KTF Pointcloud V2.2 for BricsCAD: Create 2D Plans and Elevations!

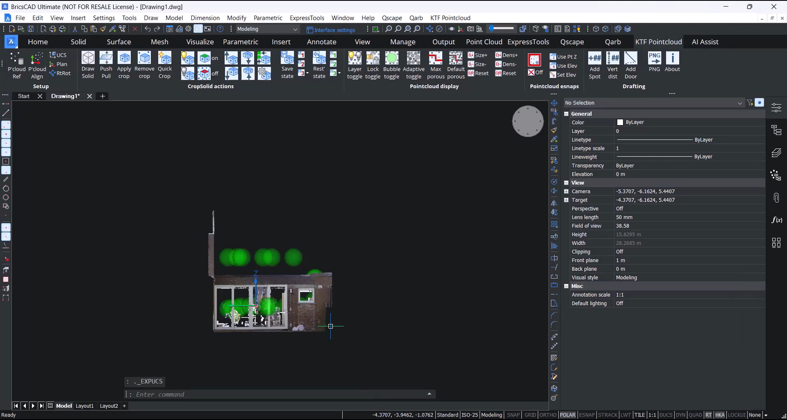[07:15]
And I'll just put it back into plan view again.
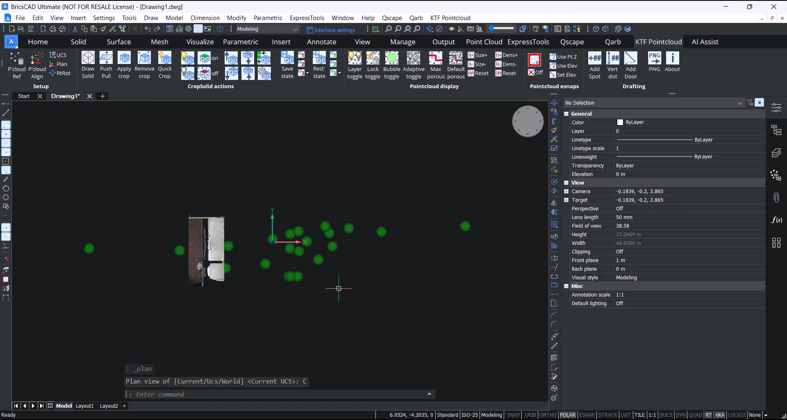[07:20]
Push-pull actually works even with the solid invisible.
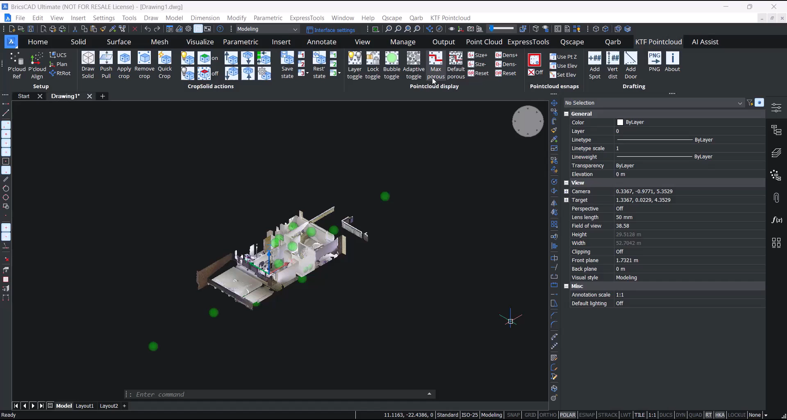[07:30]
The next panel is the point cloud display panel.
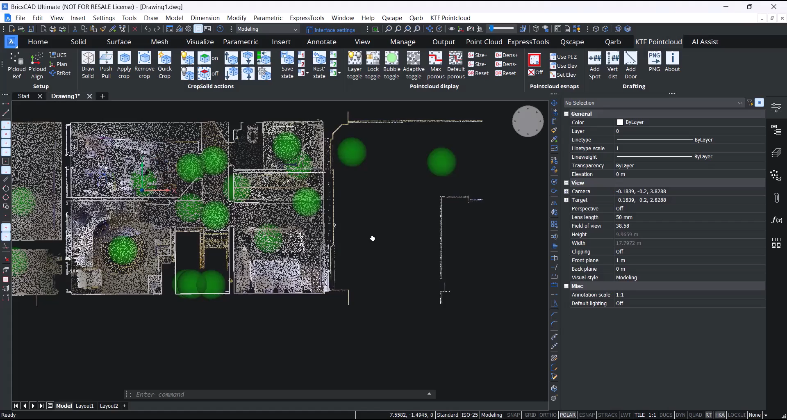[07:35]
So on this panel, we have a layer toggle. What this button does, it will just simply toggle any layer with a point cloud on it. On or off. We also have a layer lock toggle. It is much nicer drafting over a point cloud layer if it's locked. For instance, for doing things like extend or trim. We have a bubble toggle. An adaptive toggle. And max porous. This will make the points as small as possible.
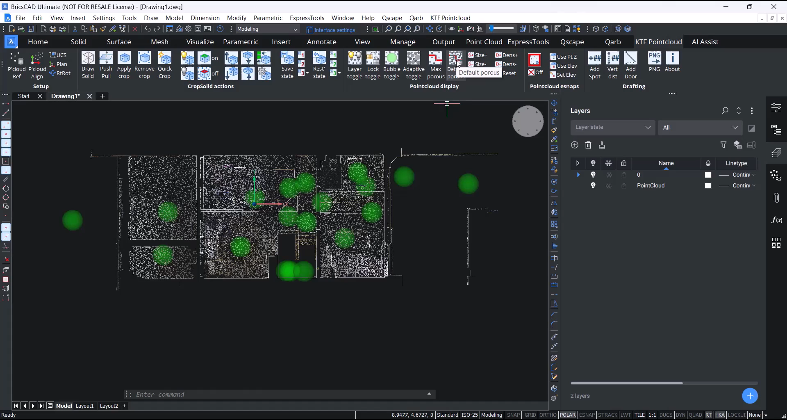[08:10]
And as minimum density as possible. And then you can set it back to default porous again. We also have some fine tuning. For instance, you can fine tune the size of points. Or the density of the points.
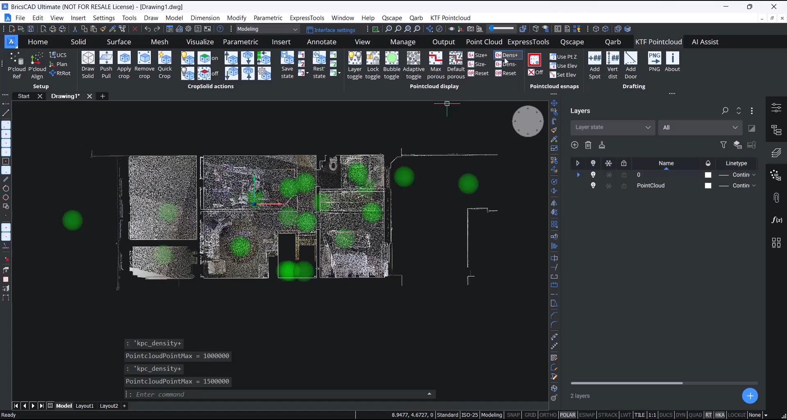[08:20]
The next panel is the point cloud e-snaps panel. This is to save going into BricsCAD's 3D e-snaps settings. And changing settings here. We have the important ones. Snap to point cloud nearest point on and off.
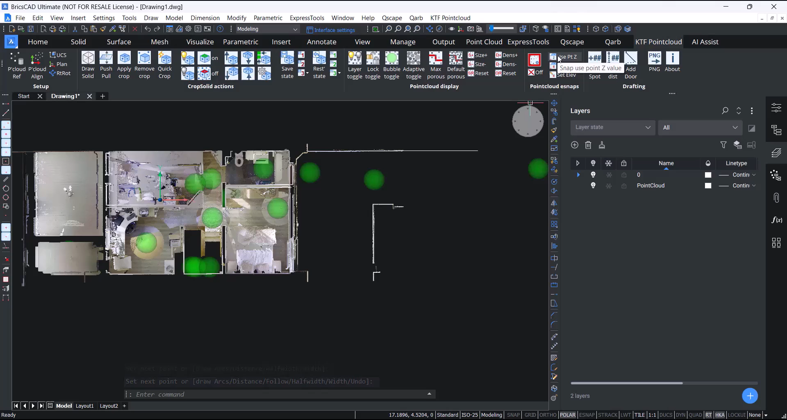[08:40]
We also have snap to use the point Z value when you draw a polyline. Or to use the system variable elevation when you draw a polyline. So this is drawn at the point elevation. But if we set to use elevation and draw another point. You see it's drawn at the elevation system variable which is zero.
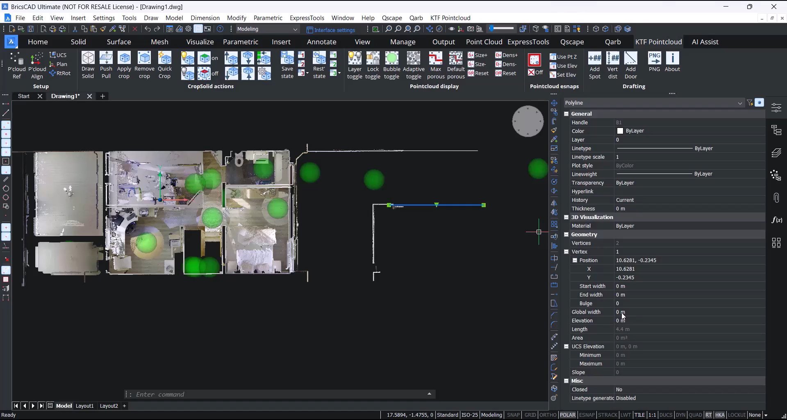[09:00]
On the final panel we have some drafting tools. We have a add spot height tool. This will return the Z value of the nearest point. It's actually got some command line options as well. For instance, you can override the text size. By default it just uses whatever the current style or text type system variable is.
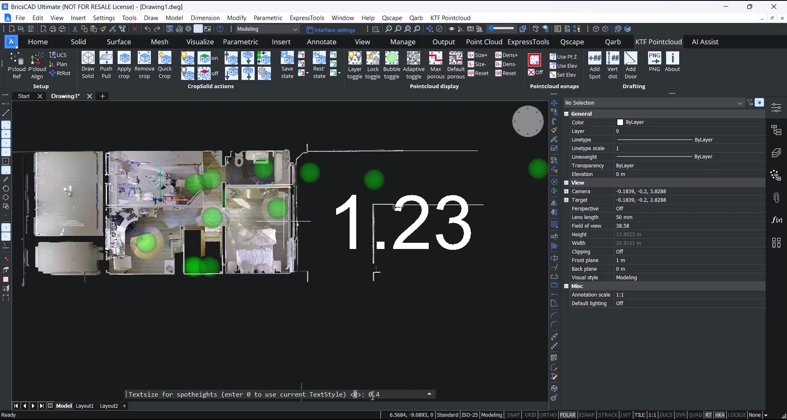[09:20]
You can add a prefix or suffix. You can add a prefix or a suffix. You can add a prefix or finish floor level.
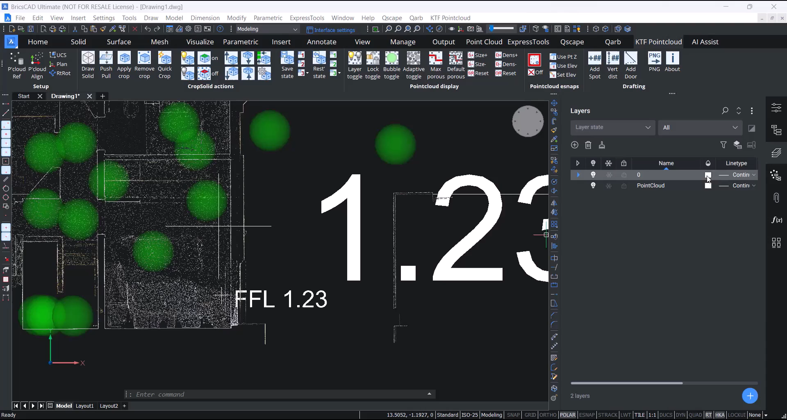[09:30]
New for this release we've added a vertical measurement tool.
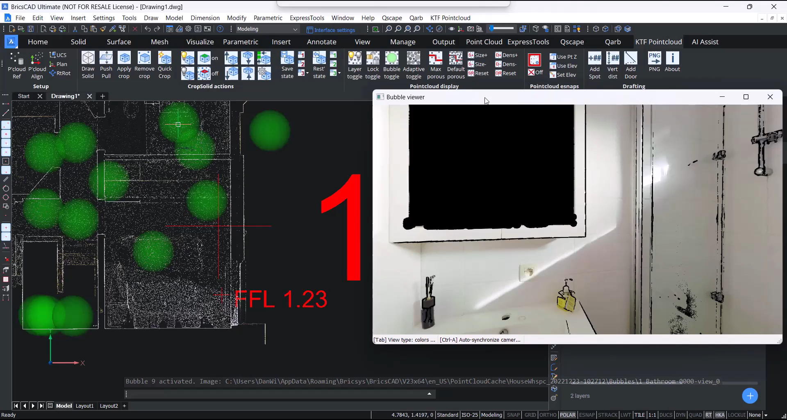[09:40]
It works similar to the spot height tool. It has command line options. So you can set a prefix. For instance, door height.
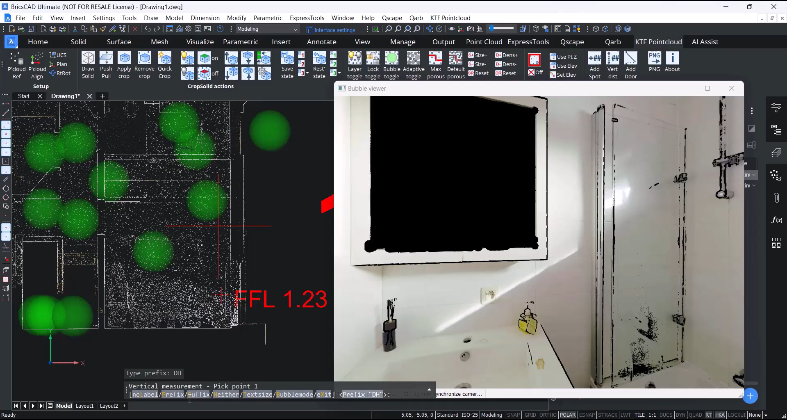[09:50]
And it's also got a bubble mode option. You can just pick a point.
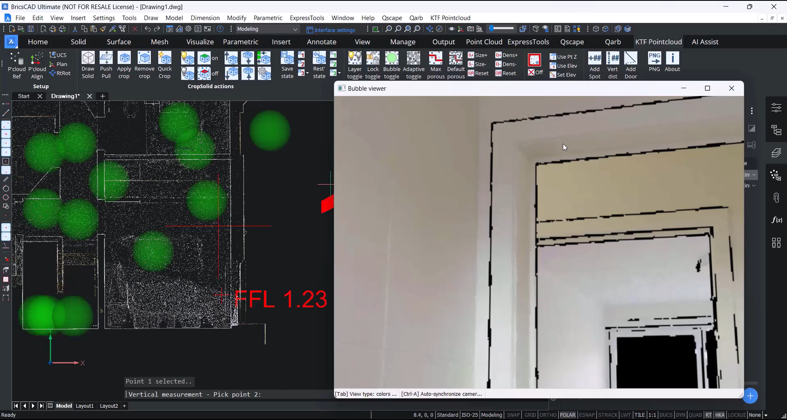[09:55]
Top of door frame for instance.
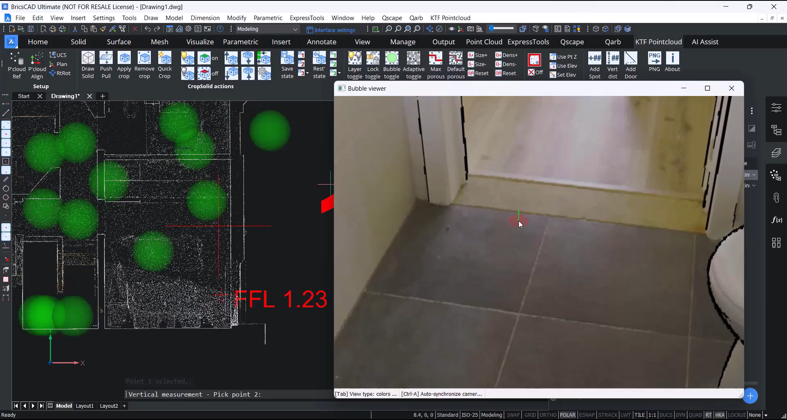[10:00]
And below. And then you can just pick a point from the text. That's the KTF point cloud tool. Thank you for watching. We hope you enjoy using the tool.